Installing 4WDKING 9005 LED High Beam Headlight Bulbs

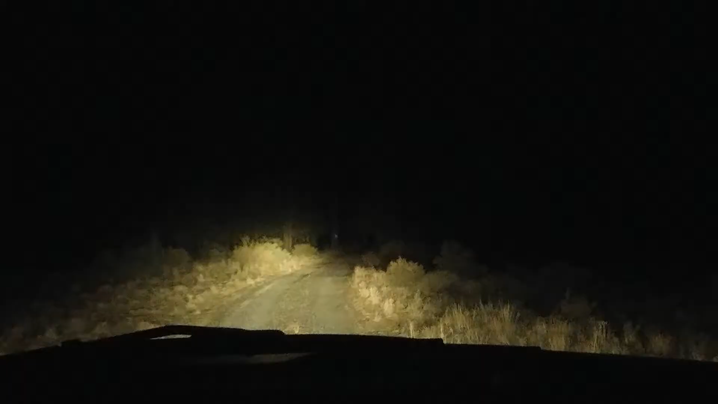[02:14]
Now, with any functional piece, you always want to make sure that it does work. So here is what the original halogen headlight bulb looks like. As you can see, it's kind of a yellow tint. And while you can see a head out to the periphery, it's not that great. And the contrast between kind of the green shrubbery, the gray road, and some of the other pieces really isn't great. It's hard to tell the color contrast between all the pieces.